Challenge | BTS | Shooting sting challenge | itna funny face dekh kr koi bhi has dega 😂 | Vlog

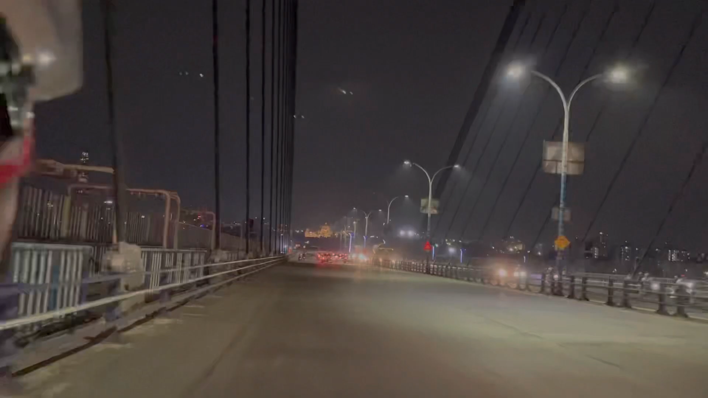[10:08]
और डी बीच की सबसे ज़्यादा खूबसूरती ये है ना कि यहाँ से विक्टोरिया एकदम ही ज़्यादा खूबसूरत लग रहा है। वो लाइट मचा दूँ विक्टोरिया में, क्या खूबसूरत लग रहा है।